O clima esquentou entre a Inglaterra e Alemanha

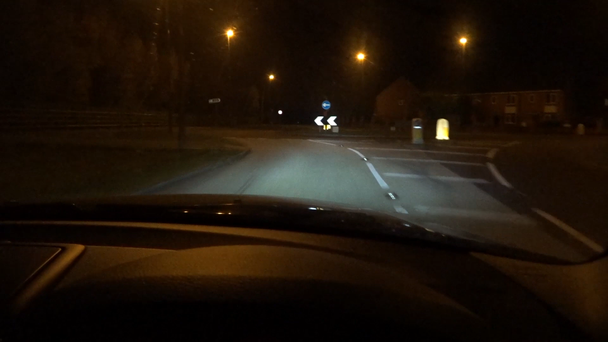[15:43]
Já é uma cidade bem pequena. E a gente mora num vilarejo fora de Derby. Então o problema é esse, ó. Tá vendo? Saiu da parte civilizada. Já não tem mais nem iluminação nas ruas, ó. É isso aqui. O farol do carro. E olha lá. Mas é uma qualidade de vida que eu não troco por nada, galera. É uma tranquilidade. Um ar puro. Preço barato. Perigos aí de você dirigir à noite nessas ruazinhas daqui. Tem viado. Tem raposa. Porco. Tem esquilinho de monte.
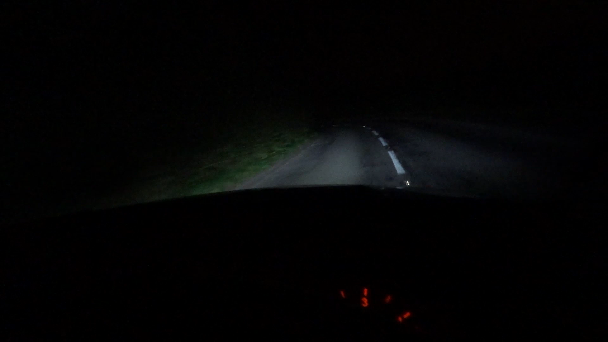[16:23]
Paredão de árvore de um lado, paredão de árvore do outro. Sem iluminação nenhuma. E aqui você pode andar 50 milhas por hora. Isso significa que você pode andar 80 km por hora nessa ruazinha aqui. Pra quem acha que eu tô mentindo, 50 milhas por hora. Mais ou menos 5 minutos de distância aqui de casa.
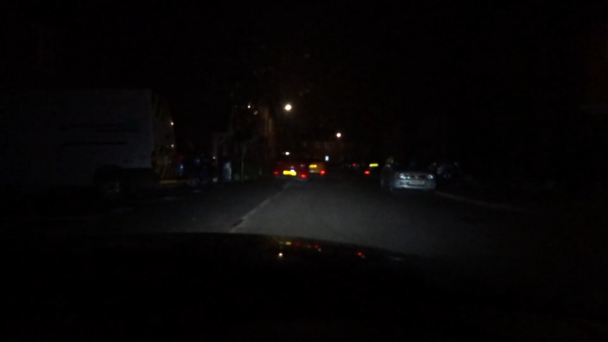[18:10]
Vou mostrar pra vocês o que acontece quando eu desligo o farol do meu carro.